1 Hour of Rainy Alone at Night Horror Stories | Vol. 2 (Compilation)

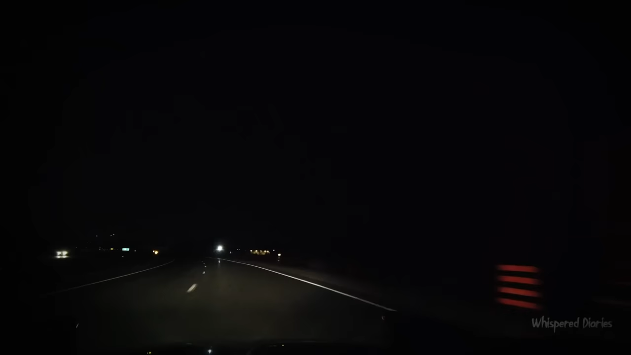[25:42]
but about halfway there, everything sort of dropped off. The town I was in very quickly ended, and the area became a lot less populated with buildings and houses.
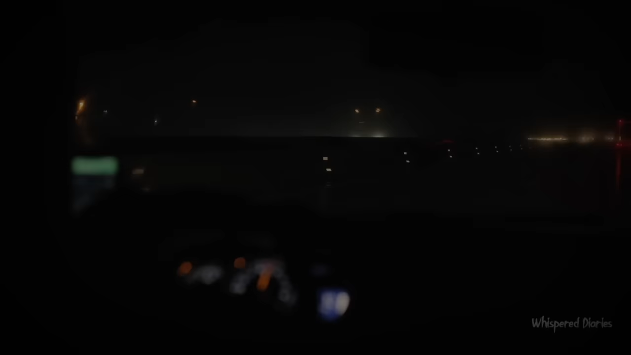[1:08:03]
As I got further out, though, cars became a lot less common, and the towns had pretty much disappeared.
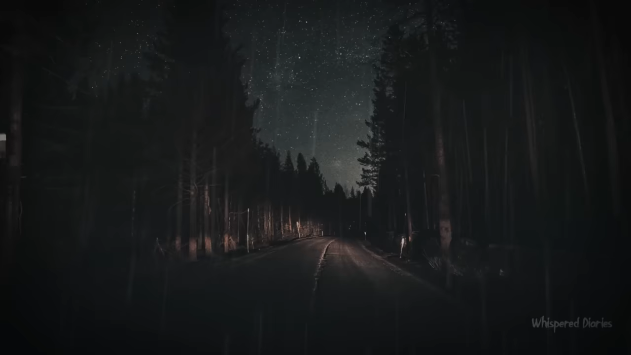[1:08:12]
The roads were nothing but fields of grass on either side, or dense forests.